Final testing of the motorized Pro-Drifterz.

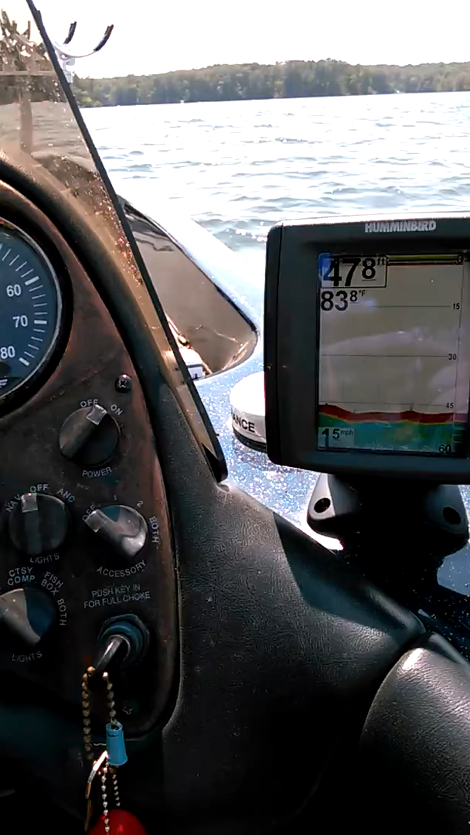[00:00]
all right guys I'll give you a little example here try to help you understand what this does
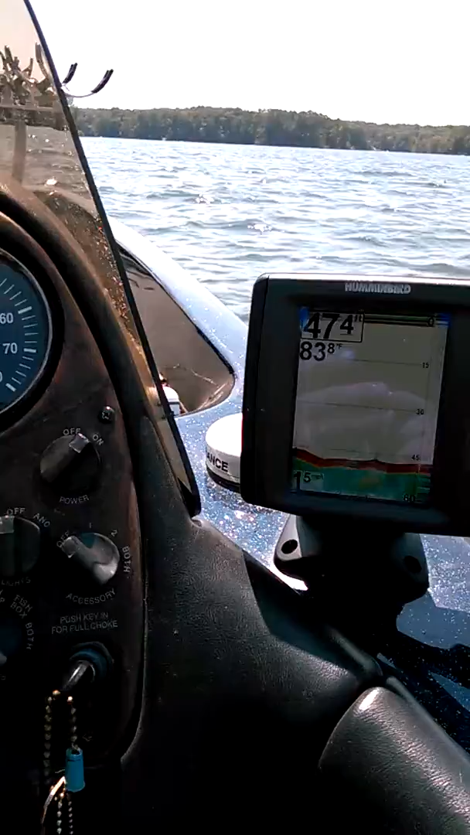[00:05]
On screen: water 83.8°F
I've got one drifter hooked up on the back check out my speed
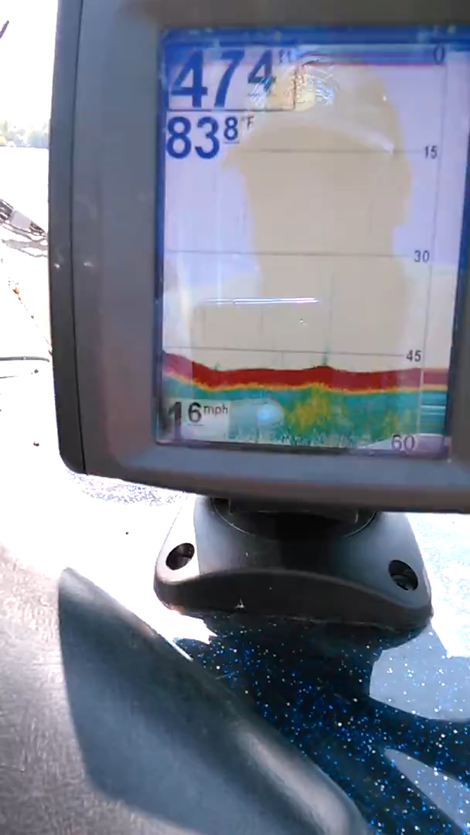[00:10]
On screen: depth 47.4 ft, water 83.8°F
1.5 1.6 drifters in the up position now what we're gonna do
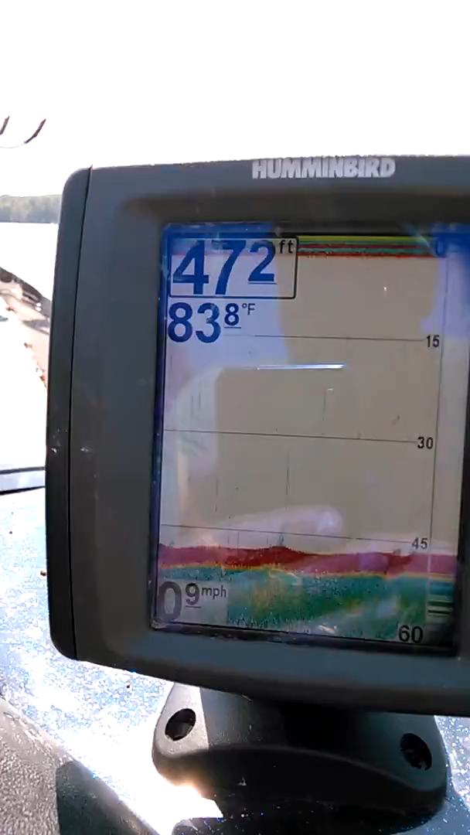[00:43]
now with one drifter down instantly we lose a
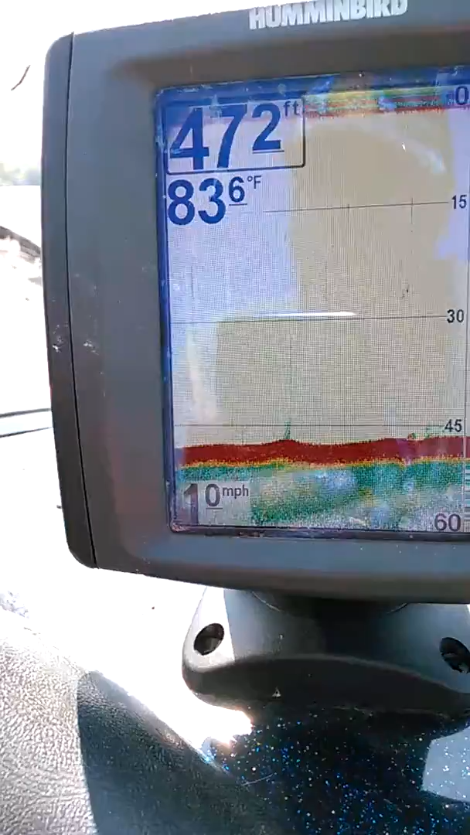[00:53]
On screen: water 83.6°F
half mile an hour and we're probably gonna lose a little bit more once the boat gets stabilized but now I'm gonna go on and raise this back up and I just want you to watch the speed now you see we're down to point nine point
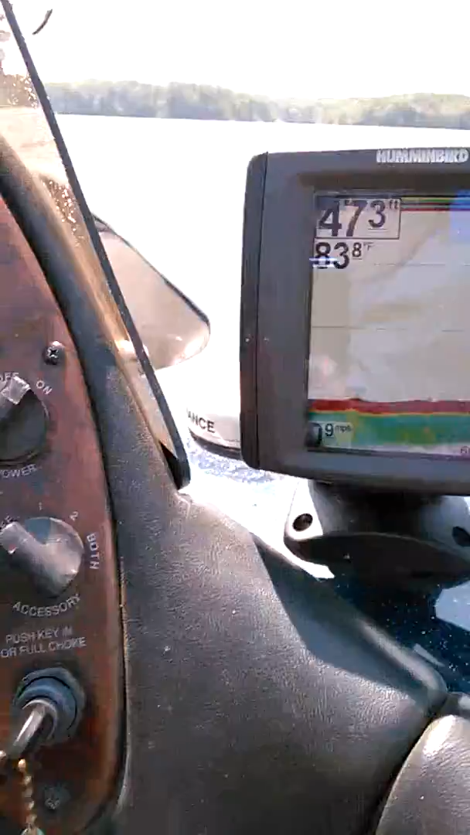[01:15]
On screen: depth 47.3 ft, water 83.8°F
eight and I'm raising this thing up at least I think I am
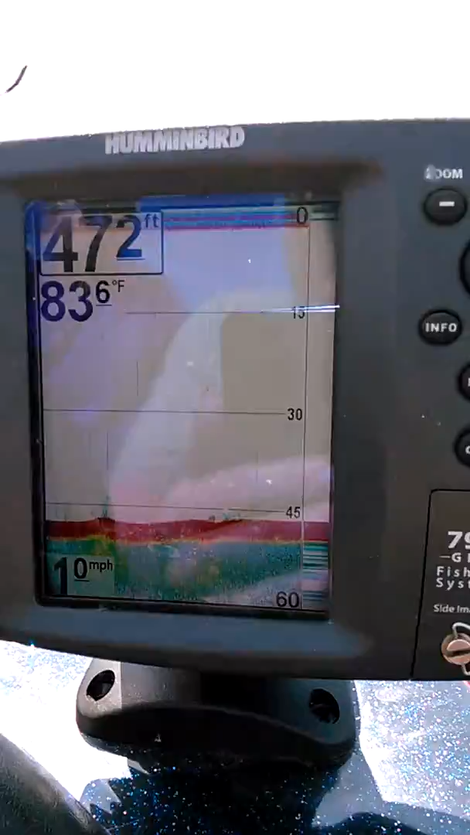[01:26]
On screen: water 83.6°F
yeah I got the right button okay he's coming up
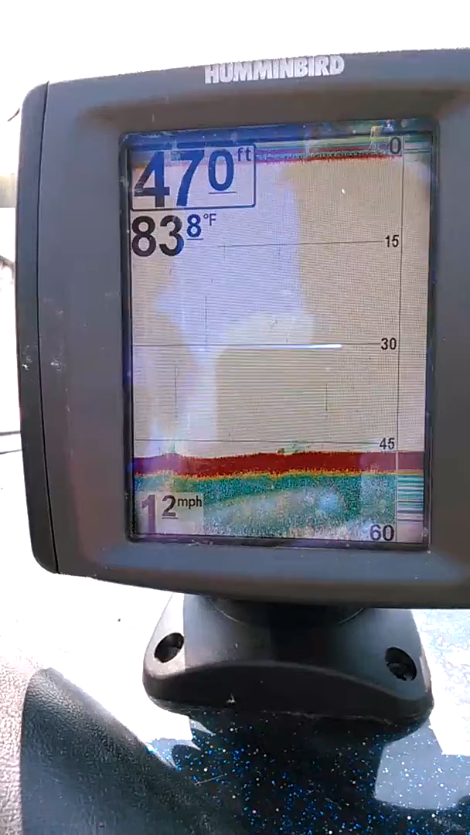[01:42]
On screen: water 83.8°F, speed 1.2 mph
as the drifter comes out of the water now keep in mind this is one drifter this is one drifter on a 21 foot bass boat now
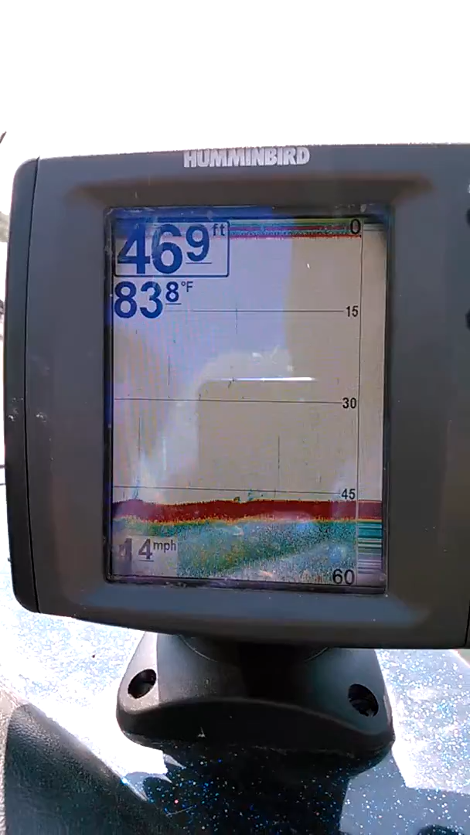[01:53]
On screen: water 83.8°F
we're back up to 1.5 so with one drifter you lost a half a mile an hour